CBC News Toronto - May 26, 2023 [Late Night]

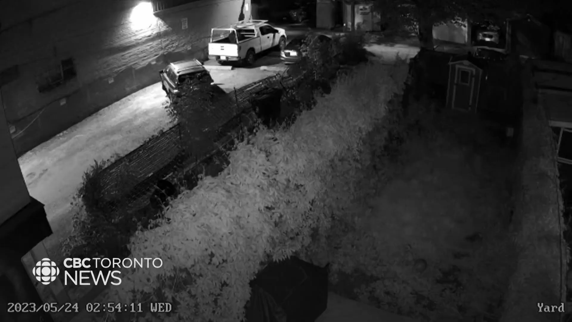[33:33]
A neighbor's security footage shows a man pull into the alley behind Cabral's house. He tries a few garage and car doors before breaking onto her property from the front.